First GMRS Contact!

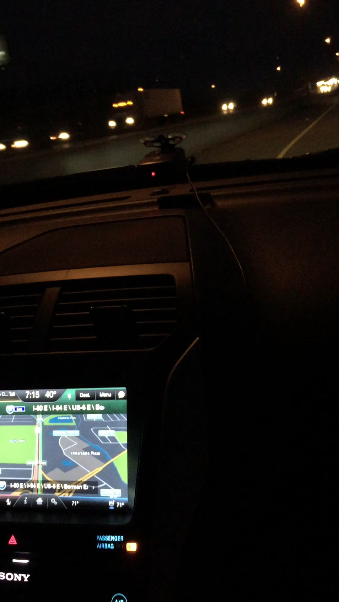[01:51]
So I can only operate Simplex. Oh, okay. Okay. Yeah, of course, I can't look up your license because I'm drowning.
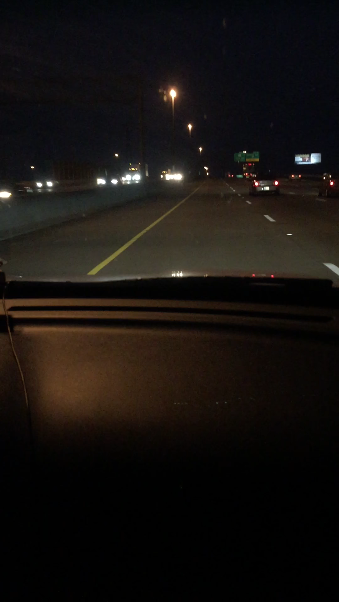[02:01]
But where are you located at? I'm currently eastbound on 80. Just across the Illinois-Indiana border.